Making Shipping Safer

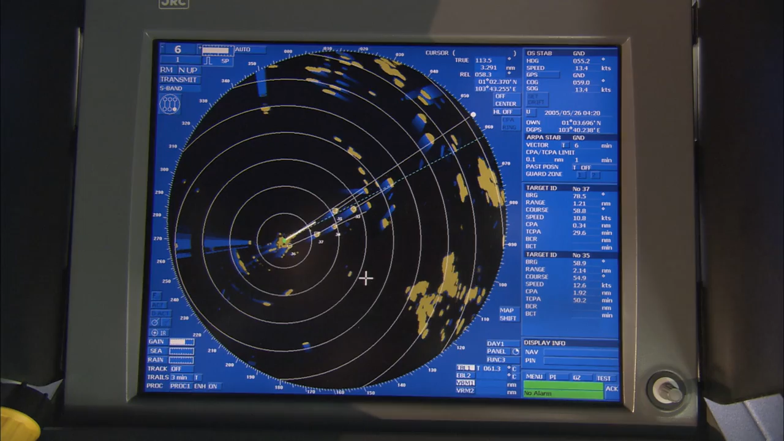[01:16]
IMO also regulates the extensive equipment fitted on a ship's bridge to help it navigate safely to avoid collisions and running aground.